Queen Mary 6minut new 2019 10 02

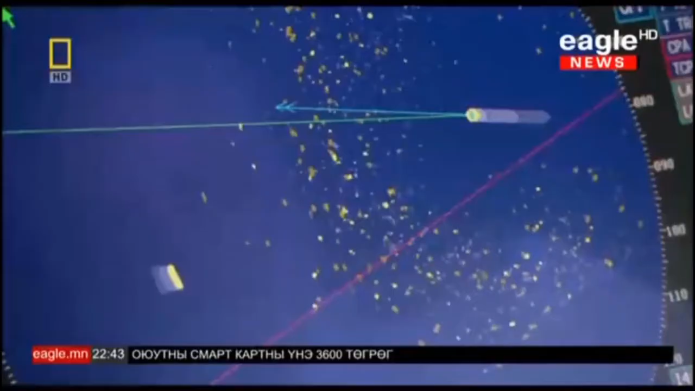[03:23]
энэ оға том цэгуд ола радар т баргцэн зуэс.
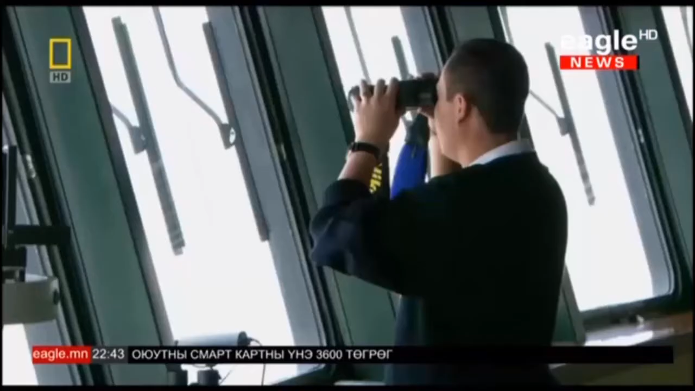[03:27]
Ээн оға осын онғудс, мүйсін ола эсуіл хайдым чуэч болуна. Эн цэгуд енэгэнэ күйн мэрээдэ айултэгар аэртсөөр уээн.
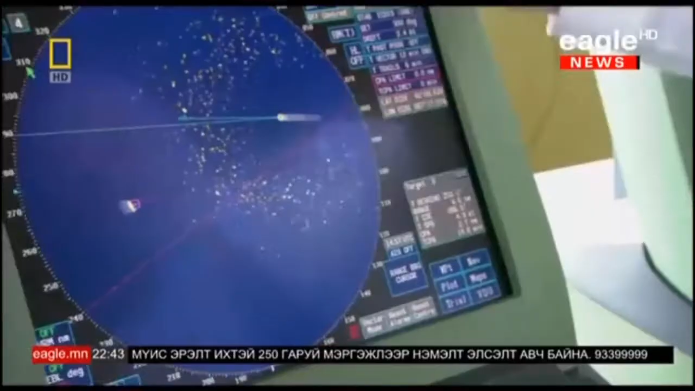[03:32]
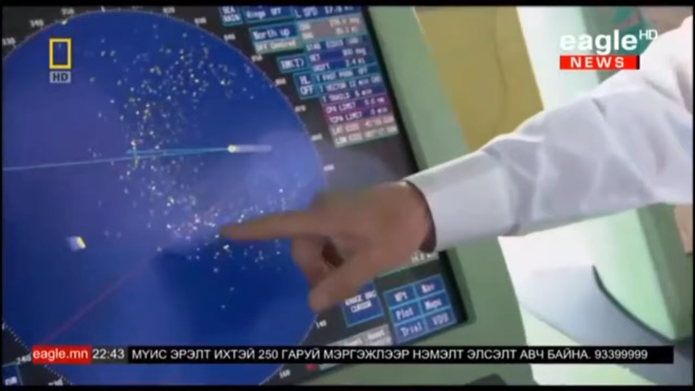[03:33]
Ээн оға бэдэнд аэртэж оға осын онғудс гэдгэг мэддэж ябсэн.
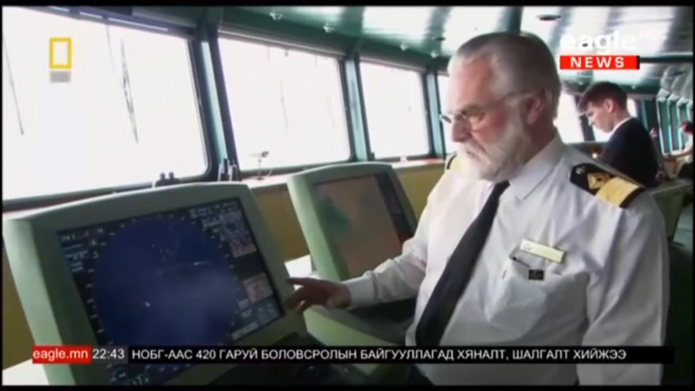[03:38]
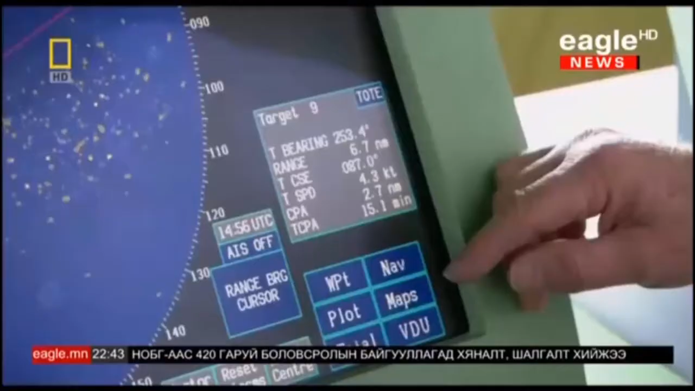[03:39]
Радар әне 1-боғүйі 12- 3-бүн зангелеа құрдаттаа яу жүүүгег хааруулсан. Пөйдген компьютер шегілго Step Out J Хэтэргей орхан зөрінгейдгейг мэдээлж.